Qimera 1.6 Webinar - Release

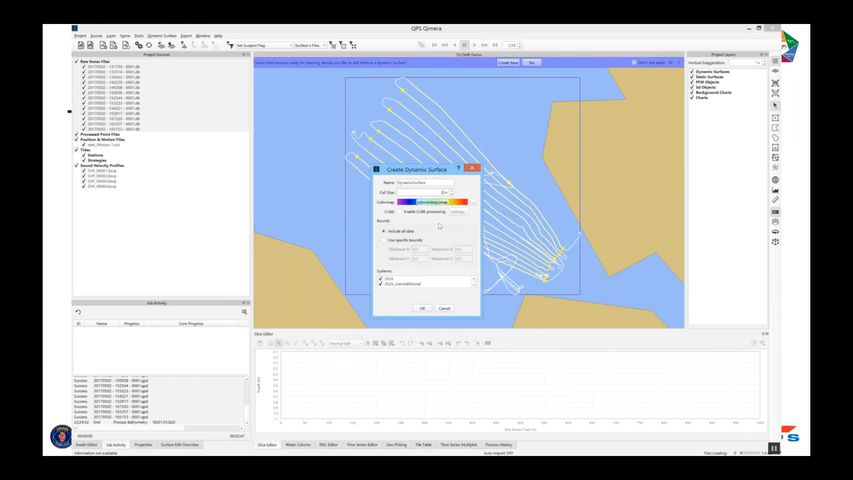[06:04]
So we'll just do two meters to make sure we get good coverage and no holidays.
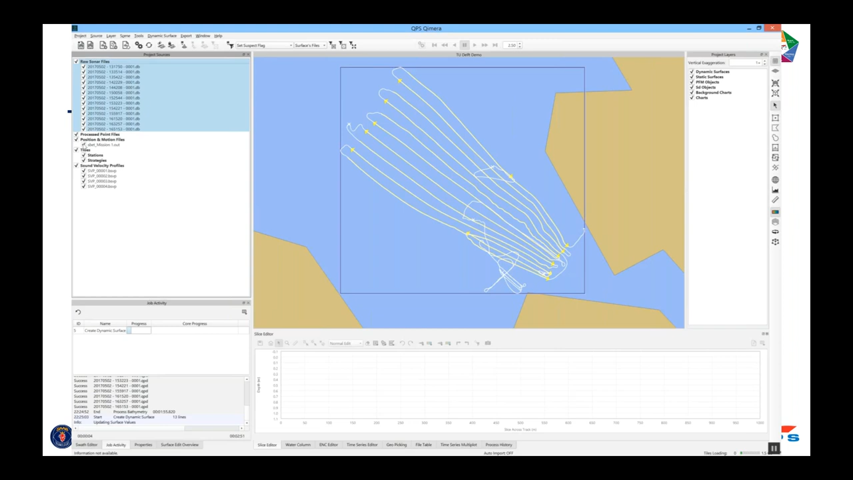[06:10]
I'll turn off the SBET for visibility just to clean that up.
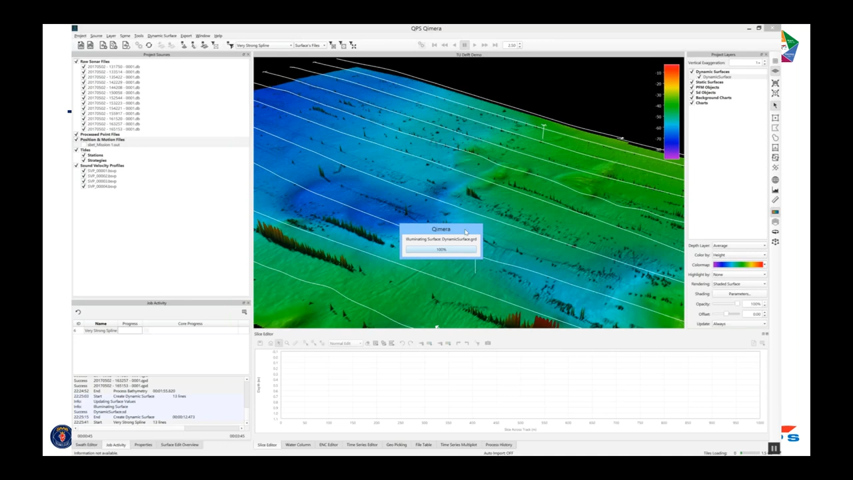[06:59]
And the grid should clean up quite a bit. So again, we're just staging the data to get to the point where the noise is all gone. And the last problem is the refraction. You can see that the spline filter didn't quite like getting some of the spikes. So there's a little bit of residual cleanup to do. You can do that with the slice editor. So I did an area selection there. And when I use the slice editor, I like to make the dots nice and big so I can see where the outliers are. And it's very, very obvious. I don't have to sit there and squint. And then I do the same here. So I'm obviously not going to make you watch me clean this whole data set.
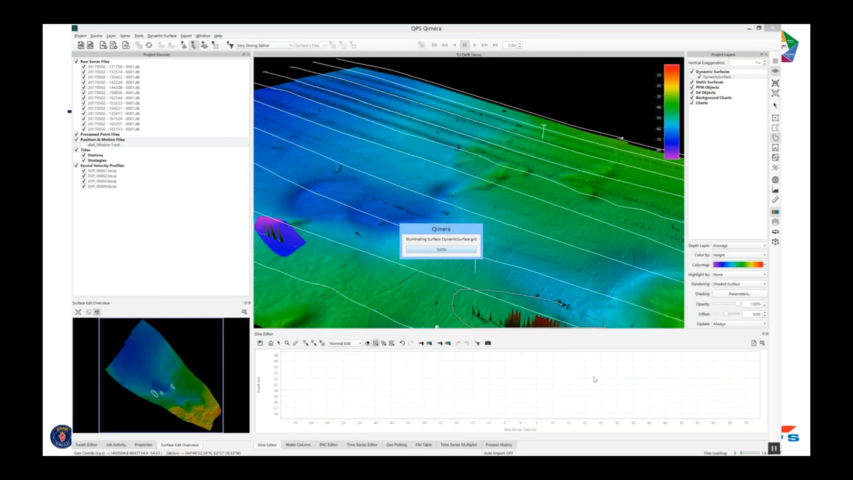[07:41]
All good, Debbie. Okay. Please go ahead. Okay, so save. So what I did here is I paused it when I was preparing this. And I went ahead and cleaned the rest of the data set.
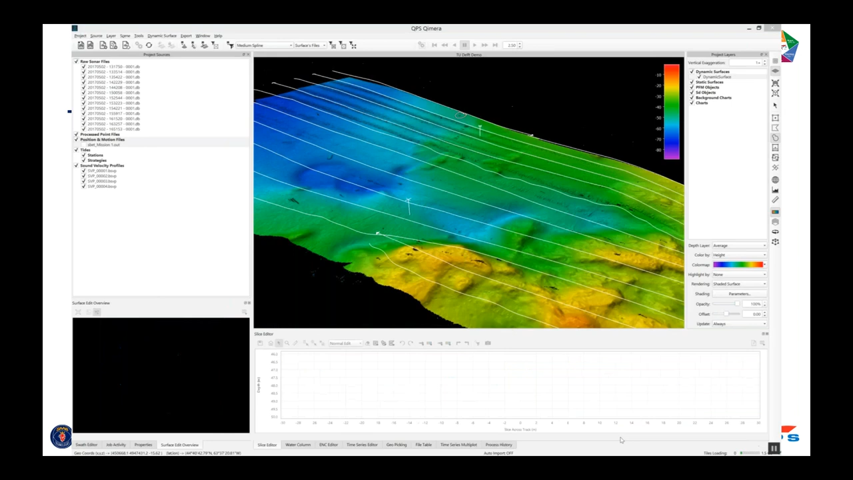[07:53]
It took me a couple minutes. Okay, so now we've got a dynamic surface.
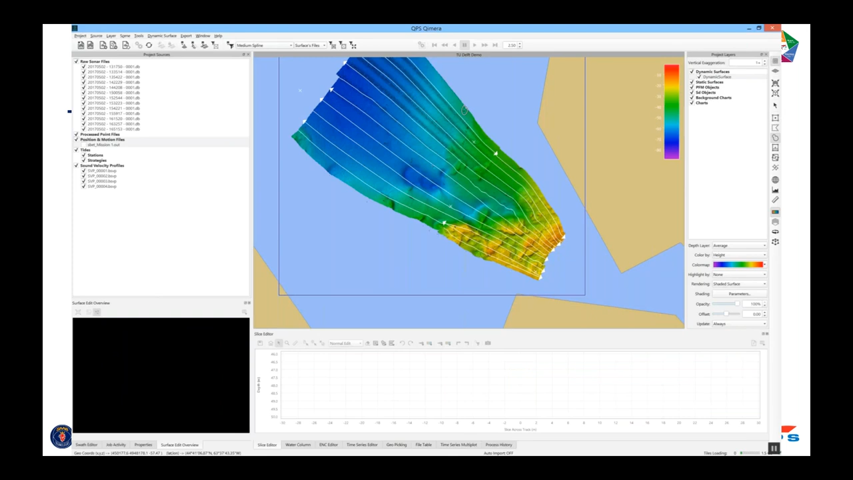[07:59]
And you can see that there's some interesting artifacts in the northern corner of it. And the best way to see refraction artifacts is to color by the standard deviation. And then Duncan showed me a great trick a while ago. I used the midwater color map.
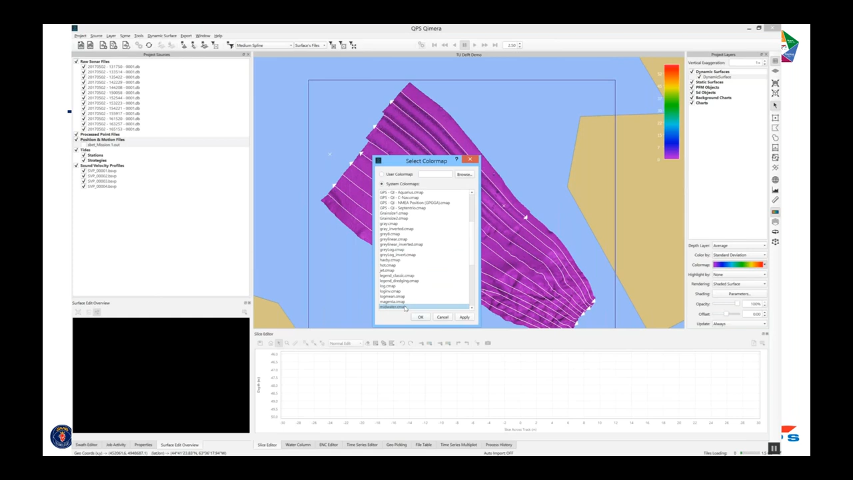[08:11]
It's nice and calm blue for low values. And then it's an angry red for high values.
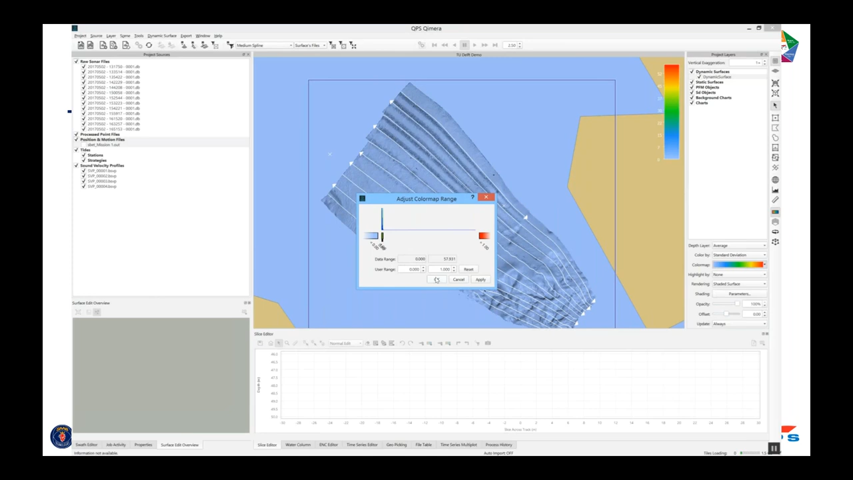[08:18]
And I stretch it to 0.5 meters. And you can see that there's a lot of interesting stuff going on in the northern corner. Those are all refraction artifacts. And anybody who's dealt with that would be used to seeing this. So we can see those actual artifacts. And this is the raw data. If you requested it from R2Sonic, this is the state that it would come from. So there is an artifact in that data set. So let's see if we can clean that. If I look in the slice editor, you can see the survey lines in the northern tip have a refraction problem. But the ones in the southern end don't have as much.
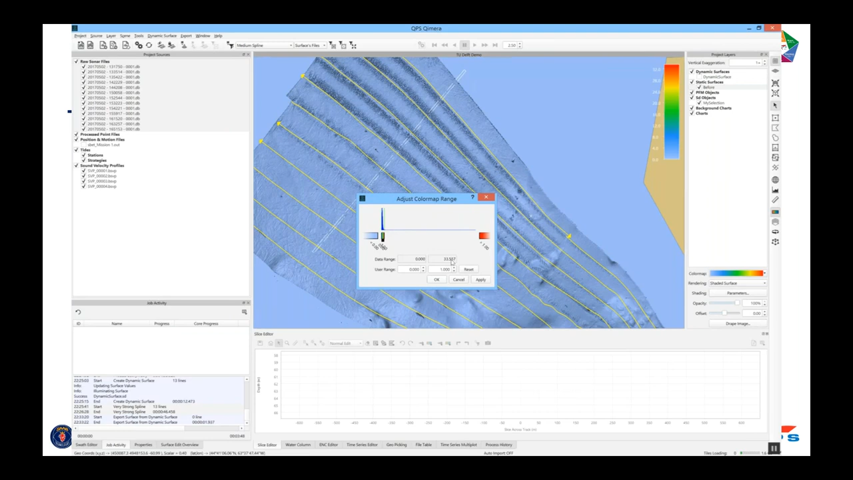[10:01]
And that's stored there in the static surface section of the project layers widget. And you can stretch the color map there to be the same as what we had in the dynamic surface. Okay, so that's tucked away from when we want to look at it later. Now we'll run the tool. It's as simple as this, manual processing.
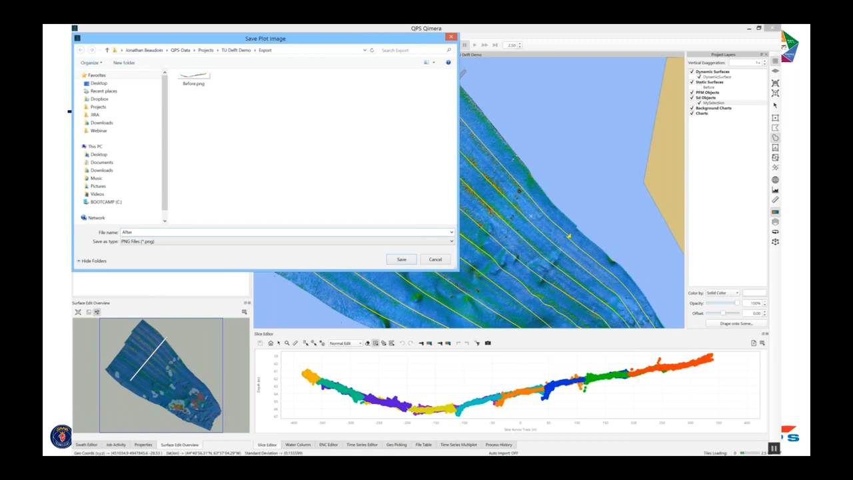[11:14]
And then what we can also do is go to the context menu in the slice editor, save that as an image. We'll call this after. And we've got a little gut check, just a couple of little pictures called before and after that show us how good of a job that did.
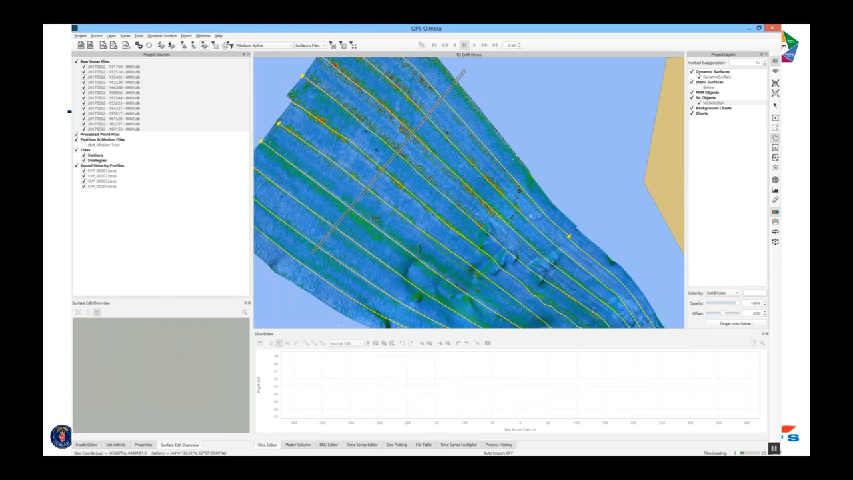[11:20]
And then you can do the same trick we did before with the dynamic surface. We'll create a snapshot as a static surface. I want the entire surface. I'll call it after. And again, the mean layer, this and then the standard deviation color by, and I click OK. And this extracts that layer from the dynamic surface.
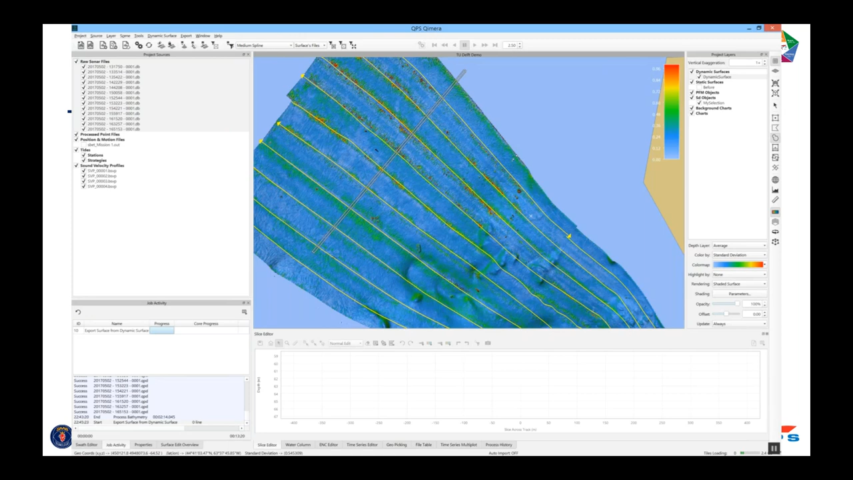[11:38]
And it basically is taking a picture of it, and it's not going to change if we do more processing.
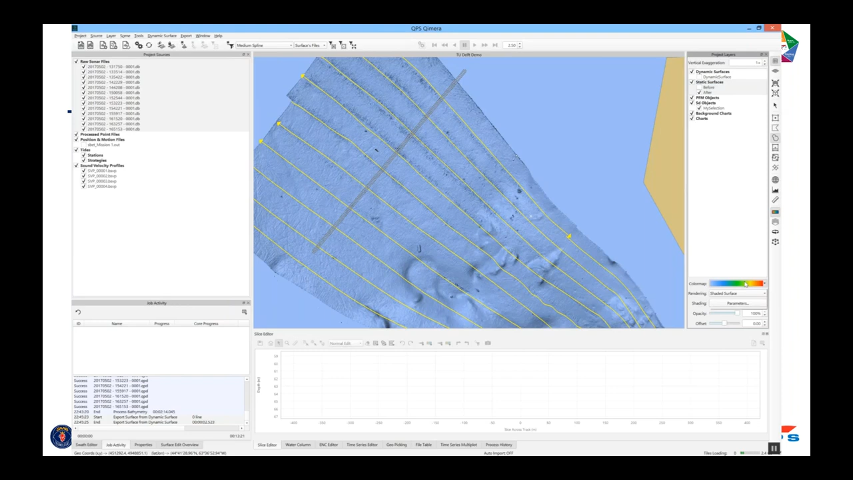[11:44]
And we'll just make this so that the color maps have the same range, one meter. And then we'll use my favorite tool in Chimera, which is flicker mode. That's the tilde key on your keyboard, and you can flick between the two and pan around. And you see the standard deviation is going down pretty much everywhere, especially in the areas where there was a refraction problem.
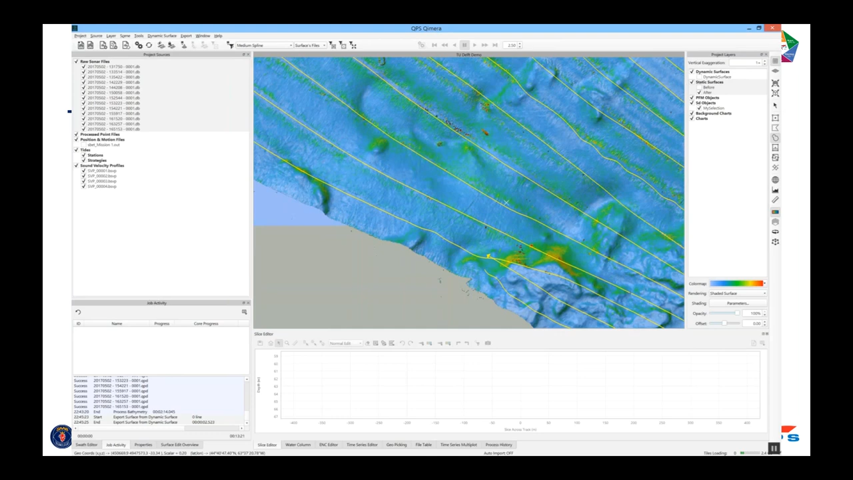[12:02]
But where there wasn't one before, there's not so much. And you see in the lumpy, bumpy area where there's a lot of rocks and geomorphology, the filter is handling that nice there.
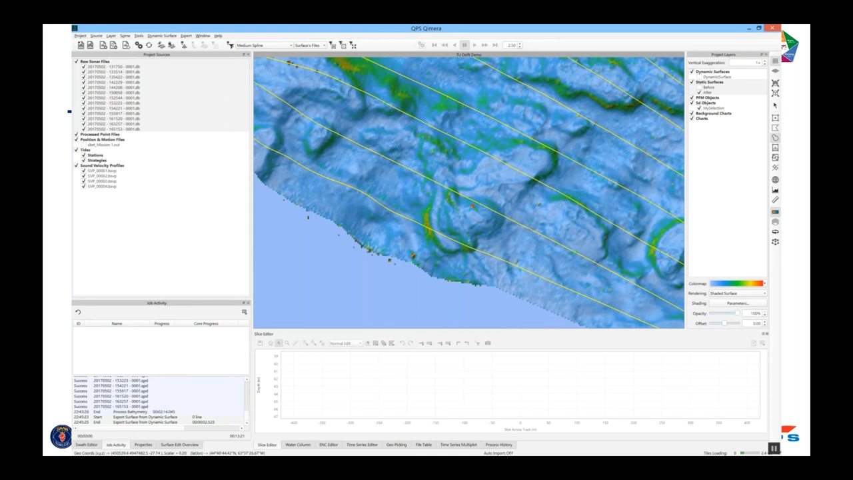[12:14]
There's some refraction problems going on. You don't see the standard deviation going down around the rocks and the shapes.
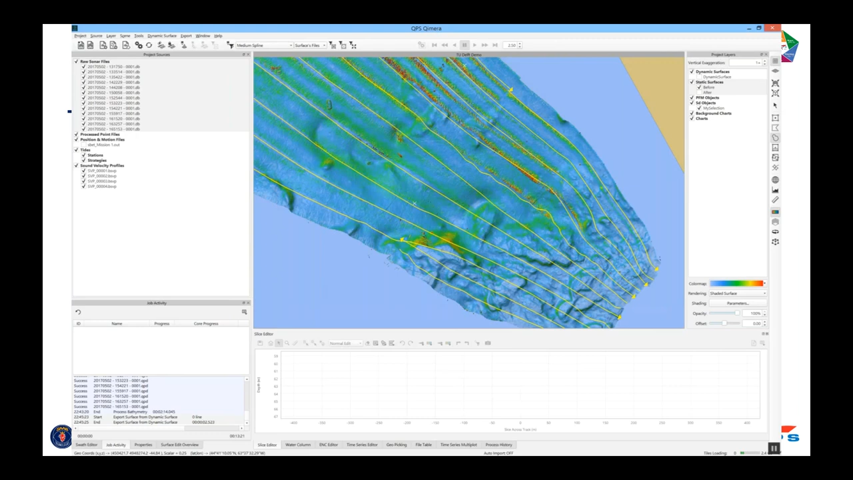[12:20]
So it's pretty good at doing the match and only allowing for a refraction correction, and that's it. And that's it for this video.